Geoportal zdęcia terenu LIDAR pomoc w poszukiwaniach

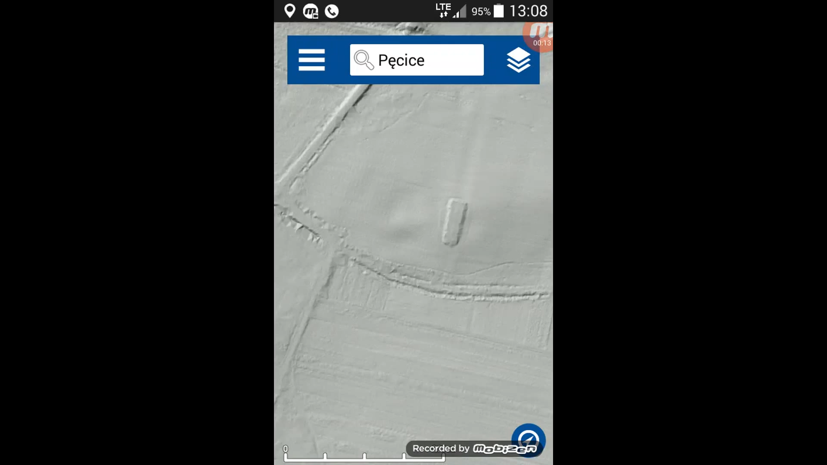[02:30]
to zdjęcie na zdjęcie po prostu radarowe albo zdjęcie satelitarne i zobaczyć, jak to wygląda w normalny sposób.